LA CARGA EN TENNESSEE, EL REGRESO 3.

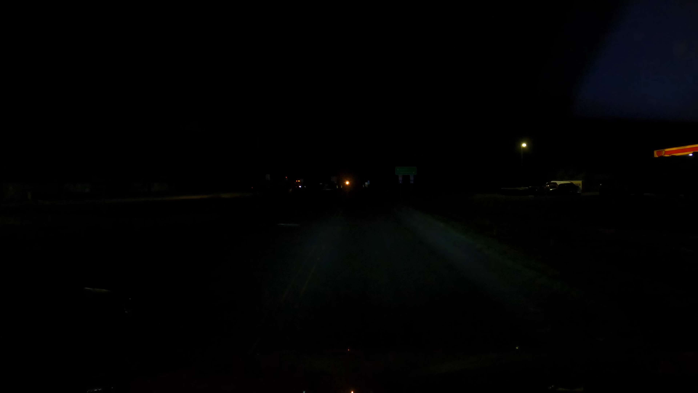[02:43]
Pero ya hasta la tarde fue cuando me explotó esa molestia. Ya fue cuando dije, ah, pues era por eso que me sentía medio raro, medio bochornado. Pero bueno, vámonos, pues. A ver si es por aquí. Yo digo que es por aquí, por donde. Ah, mira, está la rampa. Estos coleguitas orillados, ¿sí? Bueno, voy chambeando. Fuga, Pipero.